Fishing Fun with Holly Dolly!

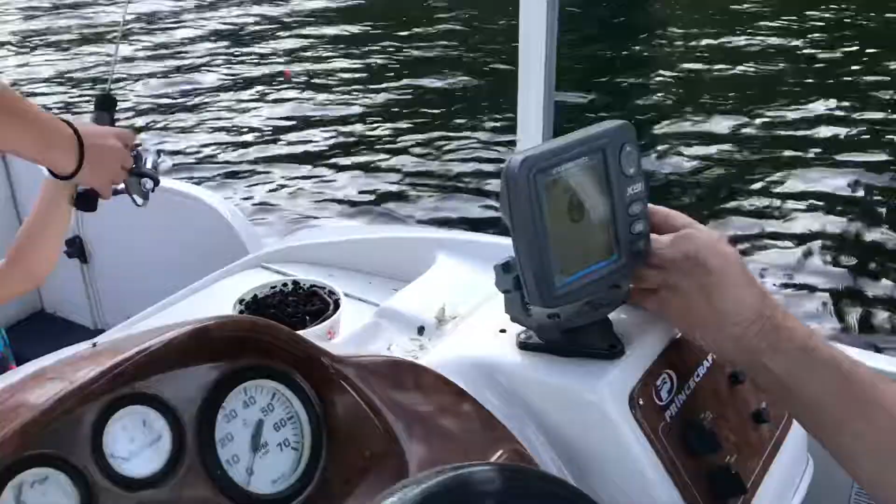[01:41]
Is this deep here? No, it's only about 10 feet.